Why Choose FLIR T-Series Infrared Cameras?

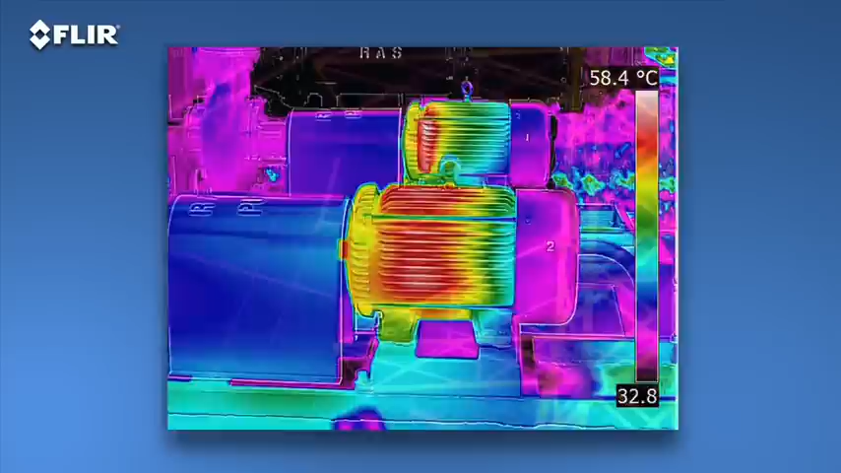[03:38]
On screen: scale top 58.4°C, scale bottom 32.8°C
As you can see, the images are stunning.
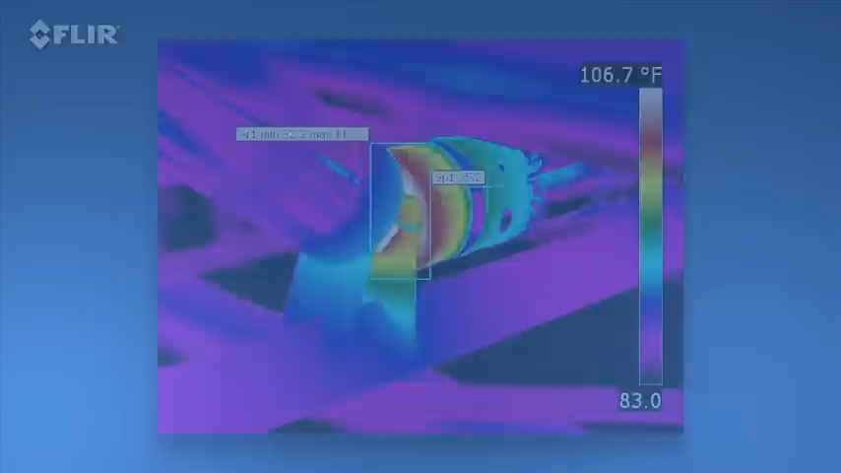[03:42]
On screen: scale top 106.7°F
T-Series cameras also offer the broadest temperature ranges, up to 2,000 Celsius with the T640. Sensitivity also increases as you move up each model.
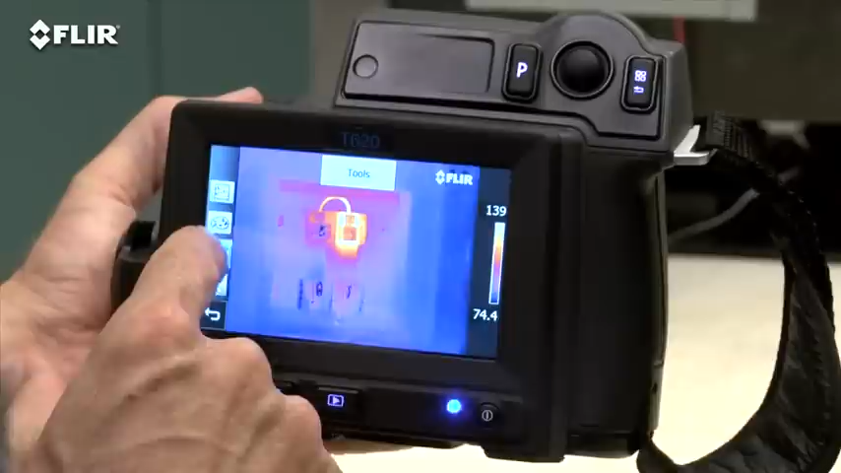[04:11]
T620s and 640s feature an even larger 4.3-inch LCD.